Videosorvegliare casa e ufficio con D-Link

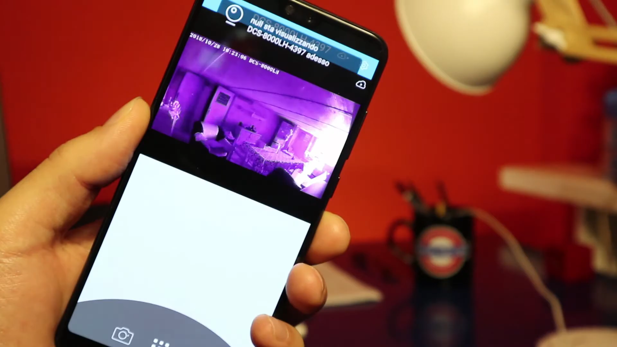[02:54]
notifiche in base alle vostre esigenze accedendo alle impostazioni dell'app MyD Link Vi